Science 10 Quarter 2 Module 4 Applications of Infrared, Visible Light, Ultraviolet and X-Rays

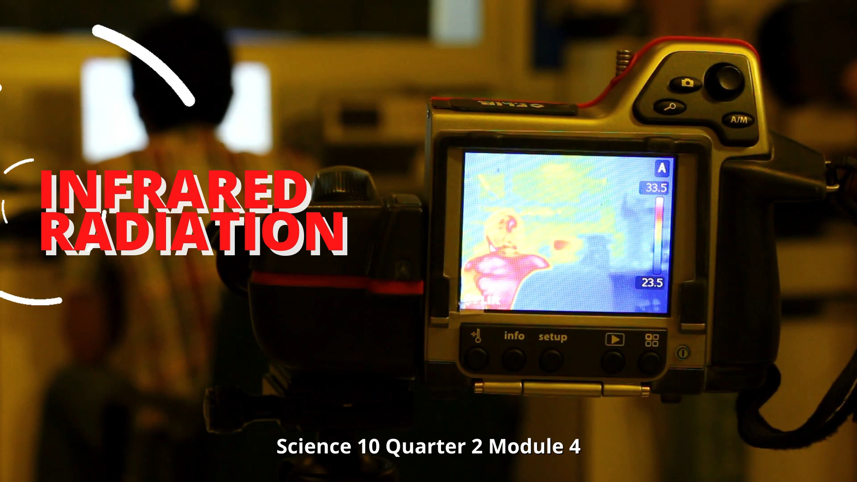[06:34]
Below 5,000 degrees Celsius, an object emits only infrared radiation. Above 5,000 degrees Celsius, an object glows and emits both infrared and visible light. The difference in color determine the differences in temperature.
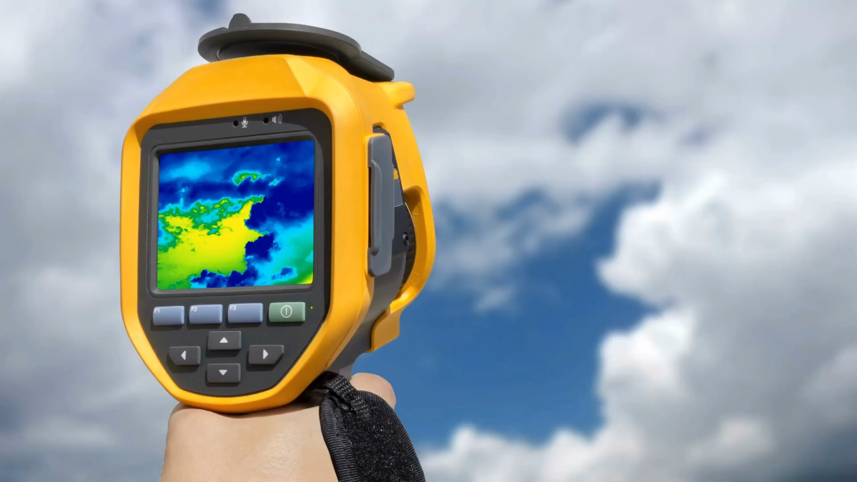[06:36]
For example, shades of blue and green indicate regions of colder temperature, and red and yellow indicate warmer temperature.